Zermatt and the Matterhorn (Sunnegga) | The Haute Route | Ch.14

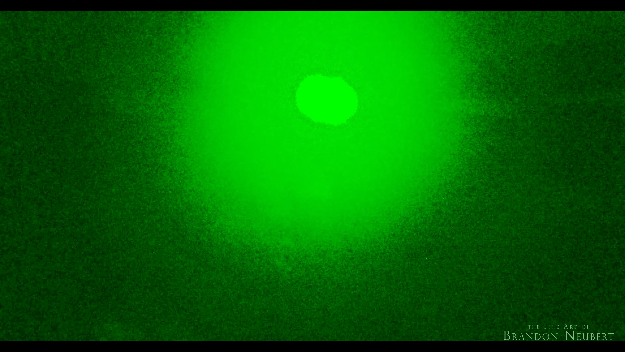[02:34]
about 40, maybe 30 minutes to blue light, actually.
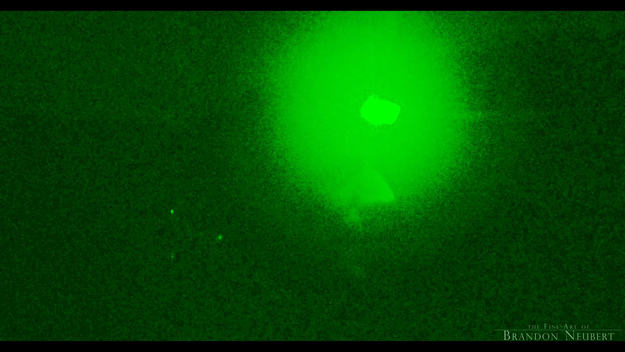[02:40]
Perfect reflection in the water, things are looking really good.
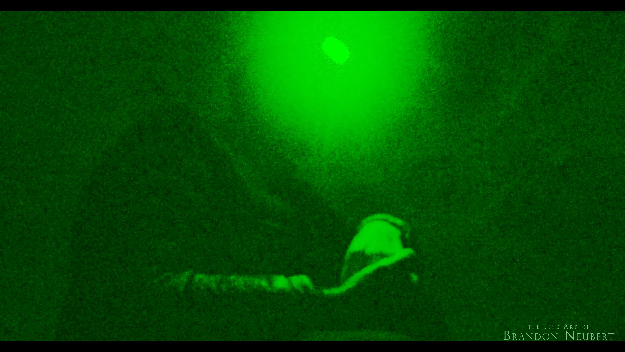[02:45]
You know, God's in charge, it's not us. So this morning, God's in charge of the sunrise,
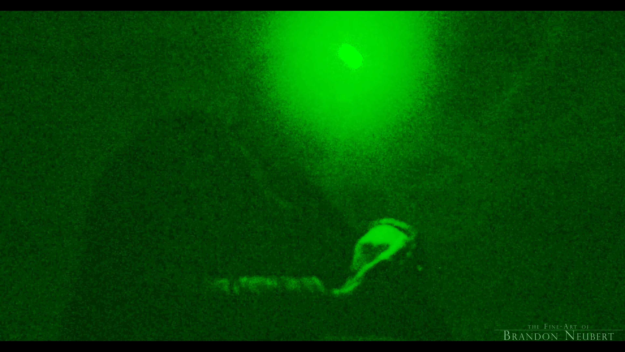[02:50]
and I'm here, I'm ready, I've got my camera set up,
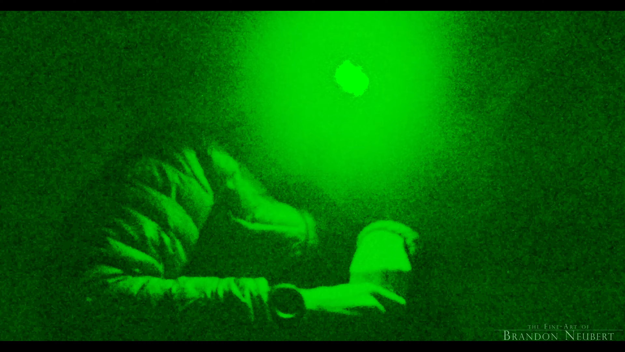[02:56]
I've got my three filters next to the top camera you're watching right now that may or may not have a picture, but I'm here, I'm doing my part, and that's all that really matters, and it's beautiful.
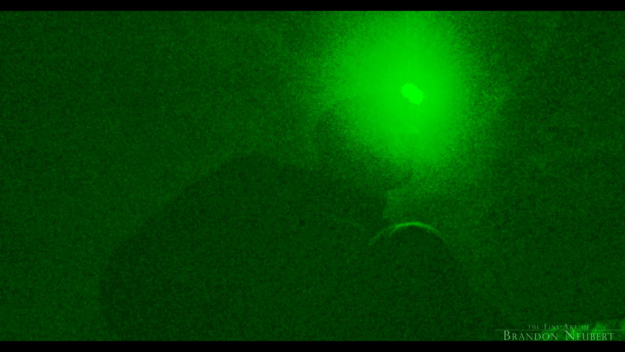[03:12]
So, it really is beautiful. So, let's hope I can get a good capture.